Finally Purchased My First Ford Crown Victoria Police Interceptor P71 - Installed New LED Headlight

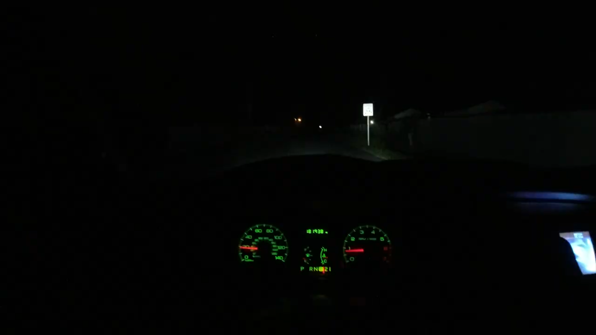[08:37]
I think this gives you guys a little bit of just seeing how bright they are.
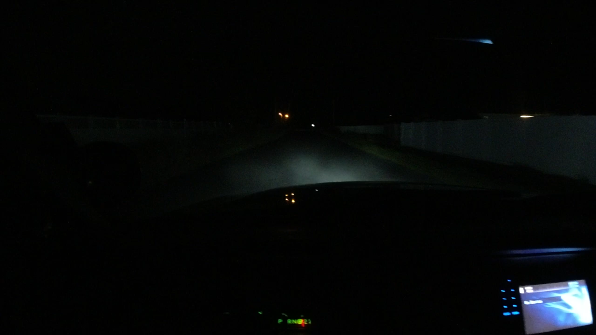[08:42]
Pretty impressive. I hit on the, that's with the high beams on, low beams, high beams. A lot brighter than the factory stuff. You can do a comparison too. This is, that's with the spotlight. Spotlight off.